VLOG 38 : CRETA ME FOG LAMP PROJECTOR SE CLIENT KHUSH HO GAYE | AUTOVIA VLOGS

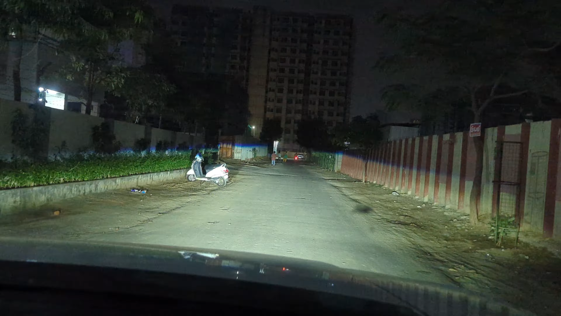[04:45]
लो आप देख लो यह ओनली हेडलाइट एंड फोगलेम के साथ